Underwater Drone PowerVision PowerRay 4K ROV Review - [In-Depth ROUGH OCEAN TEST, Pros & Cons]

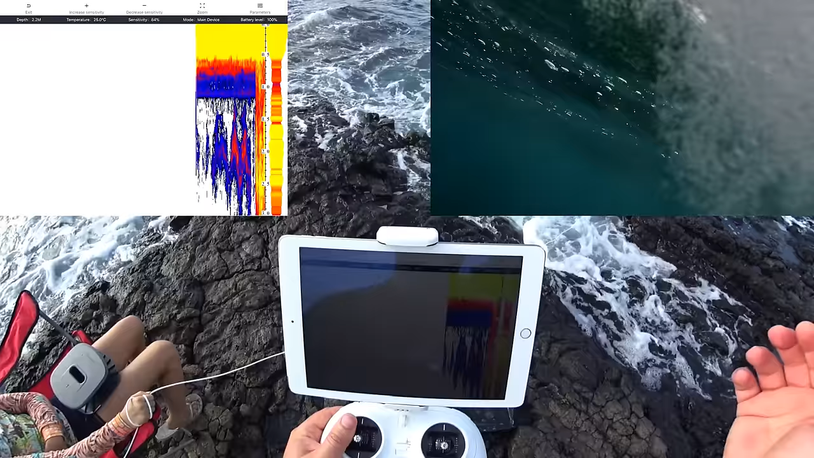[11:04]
video when the sonar is on. But that's what the sonar looks like, guys.
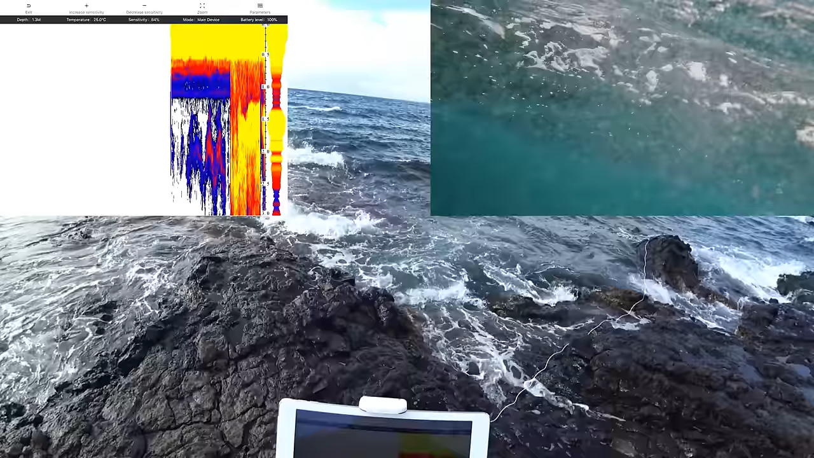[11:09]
I'm just trying to go forward.
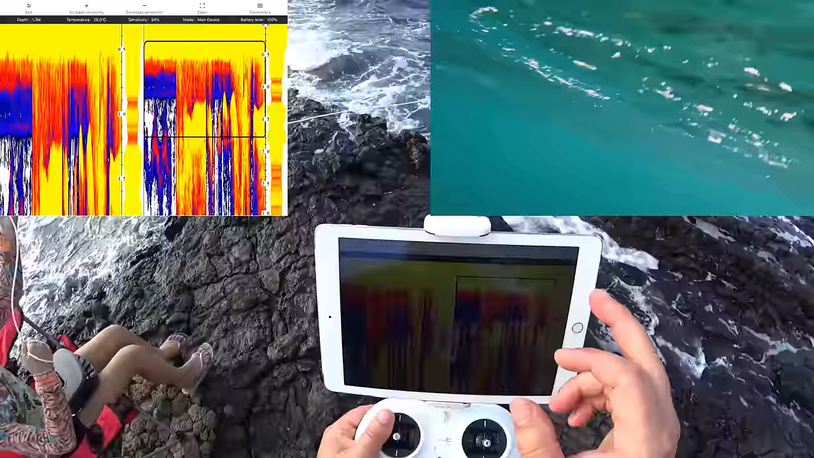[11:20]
So, zoom in, zoom out. Decreased sensitivity. Yeah, so not very good for shallow water like this. See how I'm not really... I don't know what's going on.
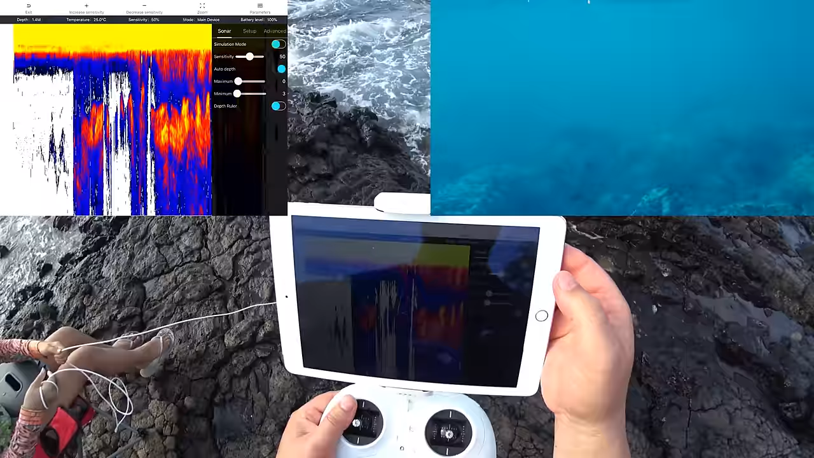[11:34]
Uh, auto depth. Depth ruler.
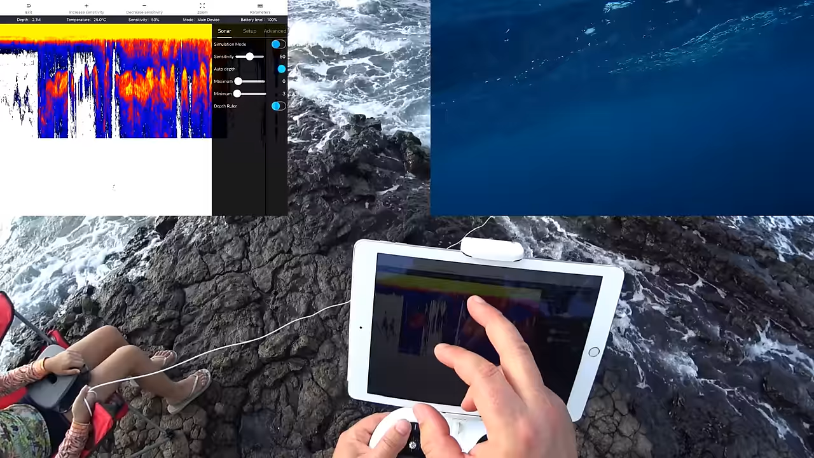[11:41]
Yeah, so definitely not good for... In the shallows like that.
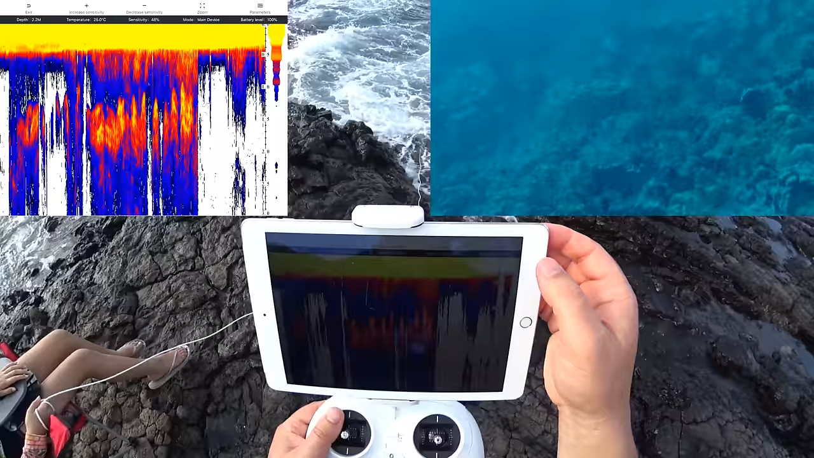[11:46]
On screen: water 25.0°C
Zoom in, zoom out. Ha, so...